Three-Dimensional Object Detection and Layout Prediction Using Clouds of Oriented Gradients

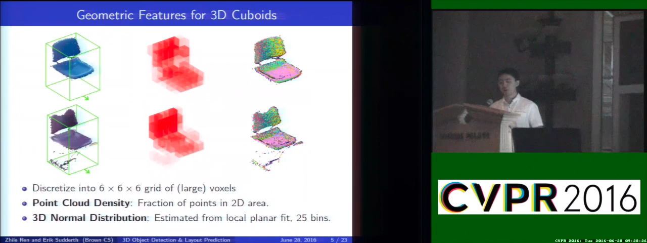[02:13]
So, for the geometric features, we make use of the traditional approach of, you know, point cloud density feature and 3D normal distribution feature. However, if you think about it, for those features, we are just making use of the 3D point cloud itself, and we are throwing away really important information that is the original RGB image.